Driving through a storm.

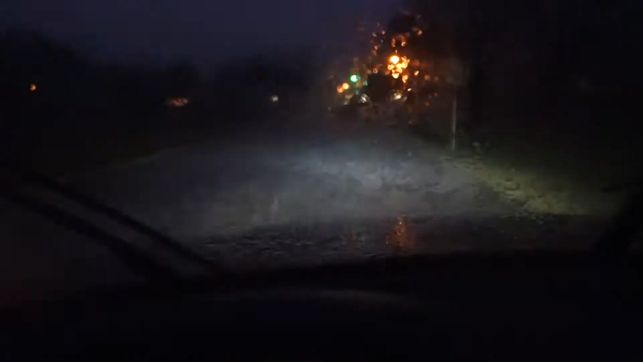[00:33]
1 out of 10 would recommend driving in this weather. Oh shit. Better park this boat.